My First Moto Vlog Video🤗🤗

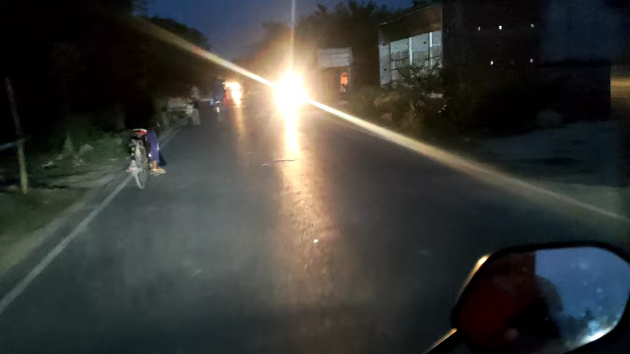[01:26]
हे गाइस, तो अभी हम जा रहे हैं, मोटो ब्लॉगिंग कर रहे हैं, थोड़ा सा ही कर रहे हैं।
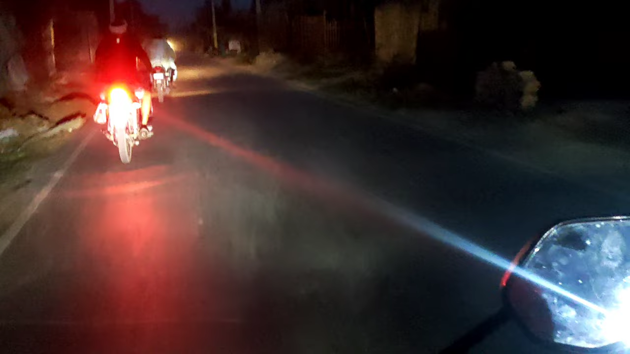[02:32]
तो अभी हम लोग वापस घर जा रहे हैं। तो अंधेरा भी था हो गया और इसका स्कूटी है, उसको भी स्कूटी भी देना है और यहाँ पर कुछ काम है। तो अभी सीधा घर जाएंगे, वहाँ से फिर दुकान जाएंगे,
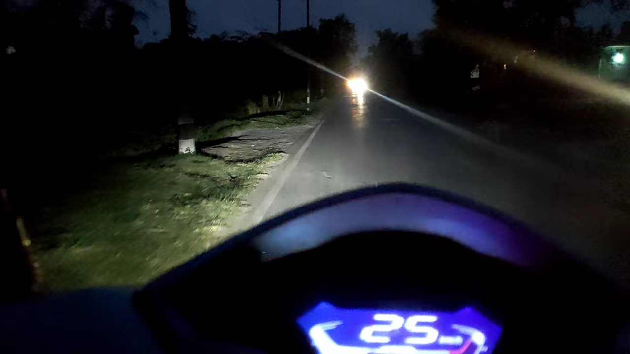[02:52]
दुकान से फिर घर, फिर वहाँ पर खाना वाना खा के चलेंगे।